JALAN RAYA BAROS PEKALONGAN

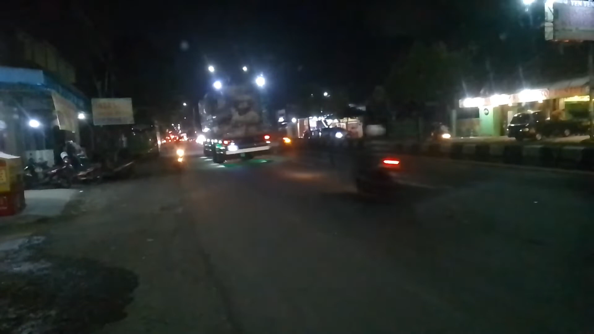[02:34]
Dari arah Kulon, dari arah Pemalang, bukan Pemalang yang banyak.